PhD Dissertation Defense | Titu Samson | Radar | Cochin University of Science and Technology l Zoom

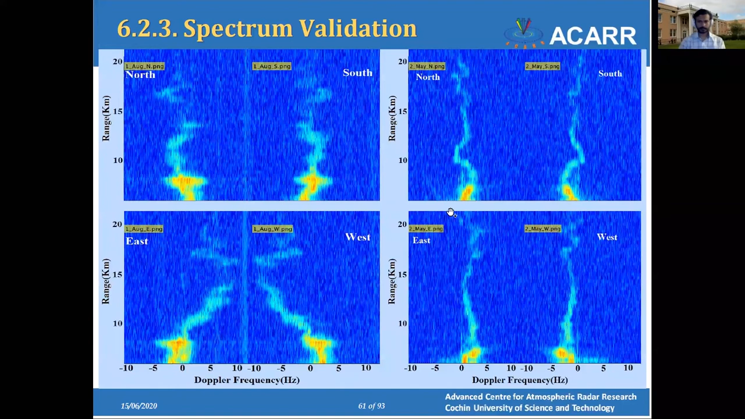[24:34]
so we can clearly see that uh the the mirror image is uh uh we can see the mirror image in all the spectrum
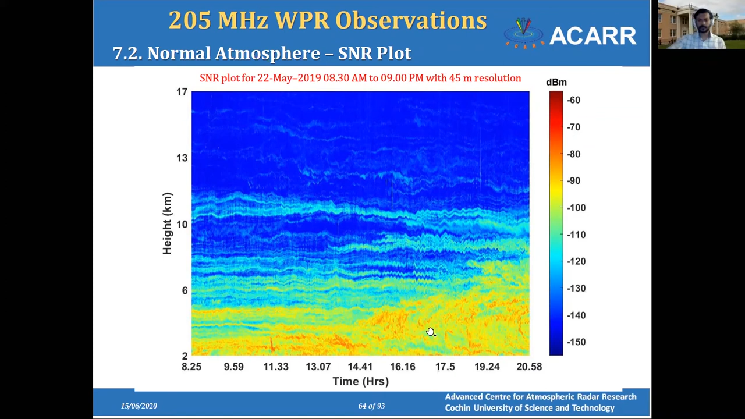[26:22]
and also in the lower atmosphere we can see very high turbulent activity happening uh in the afternoon which is because of the heating up of land and this is the monsoon typical monsoon precipitation uh which happens uh which is uh took from a consecutive three years that is the first one is from 2017 uh 2018 and 2019 which shows that the monsoon precipitation is very intact and a unique feature and if you look closely you can see the uh melting layer at 4.5 kilometer and above the melting layer we can see the fall of hydrometeors and the
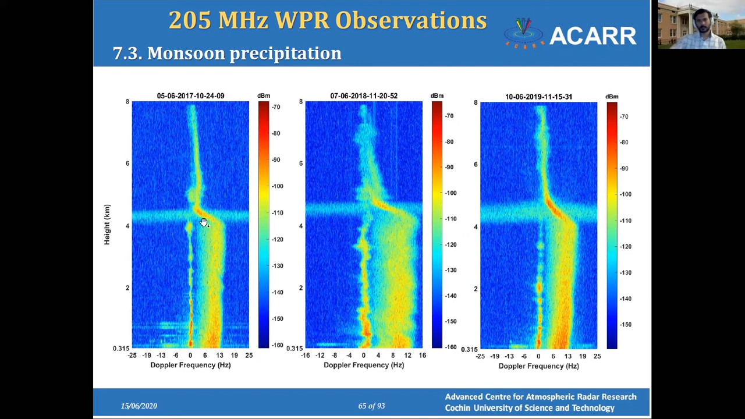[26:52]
melting layer of course uh the the hydrometeors is melt into water and fall down as rain drops and next is the thunderstorm this is a thunderstorm observation and
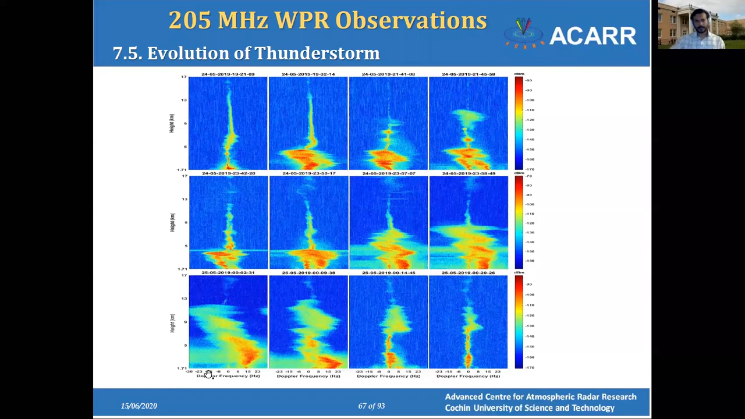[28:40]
this particular thunderstorm has gone up to a height of 13 kilometer into the atmosphere and uh and the the doppler wind or the doppler bit also also extended from minus 30 hertz to plus 30 hertz and this is the snr plot by seeing the snr port we can see that in the lower atmosphere
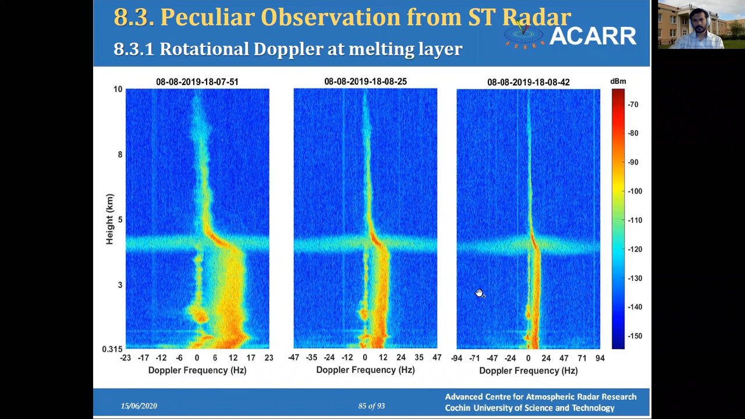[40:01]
explanation for this kind of activity so a lot of research has to be done to understand the exact physics that is uh uh creating this kind of doppler uh doppler shift or doppler band and next is a very peculiar uh rain observed from a height of 17 kilometers that is uh this is a particular experiment configured with the senate beam uh uh senate beam uh with a with a range resolution of 45 meters and a time resolution of uh 17 seconds and uh during the day we can say that this is somewhere
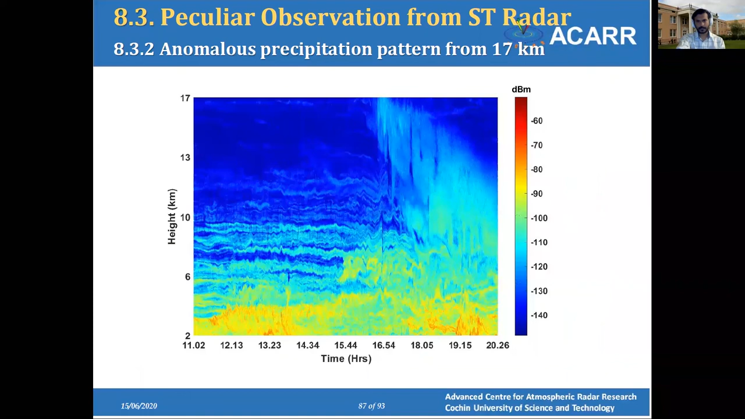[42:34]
a uh radar and we have not seen any uh any any theory or any any literature uh suggesting or uh mentioning this kind of activities and this is the snr plot and from the snr plot it is clear that during the whole daytime
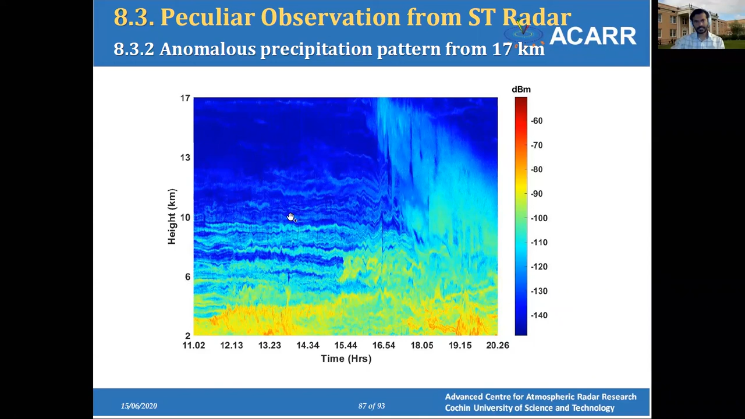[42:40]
that i know atmosphere is very calm and by the time of somewhere around 4 pm in the evening you can see a very heavy mass which is transferred from